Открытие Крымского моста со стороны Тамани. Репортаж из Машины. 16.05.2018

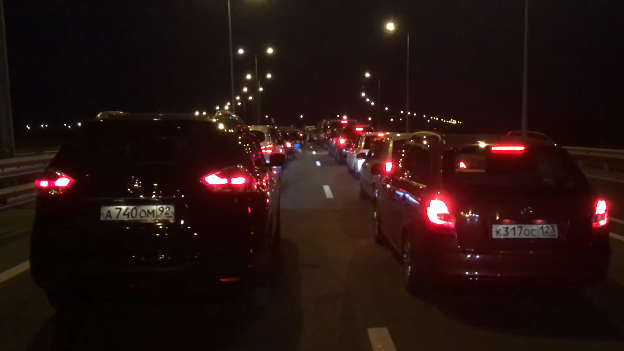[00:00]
Всем доброе утро, 4.22. Мы на новой развязке, которая поведет нас на Керчь, через Крымский морд. Многие люди с флагами приехали. Такая вот колонна 4.30 поедет на Крым. Вот уже впереди флаги поднимаются.
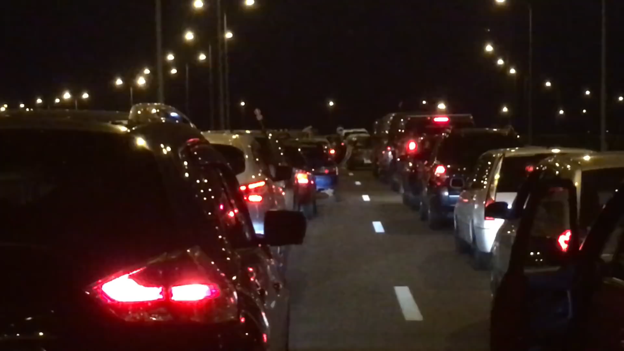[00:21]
Вот такая гордость за нашу страну. 3 километра.
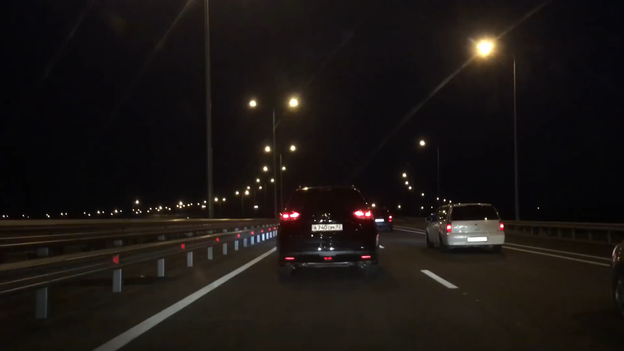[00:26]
О, 43 километра и мы на мосту, я так понимаю. Первая, как бы, блокада снята, так сказать. Да, на Керчь! Ура! Росавтодор, реклама сразу же, федеральная. Отлично. А, еще Пабло, кстати, оформлено камерами, так что... О, смотри, как красиво, то есть она форма. Да.